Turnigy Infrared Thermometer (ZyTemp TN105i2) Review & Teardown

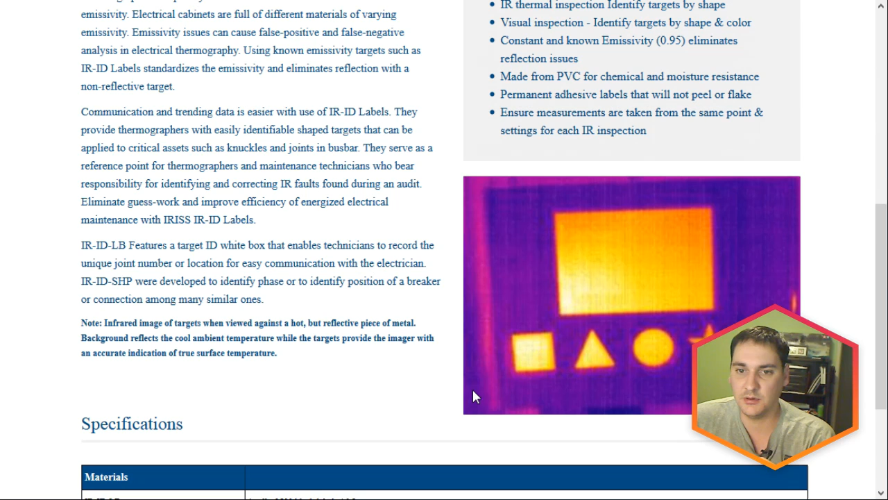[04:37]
So you can see here's an example of an infrared photograph with these labels in place.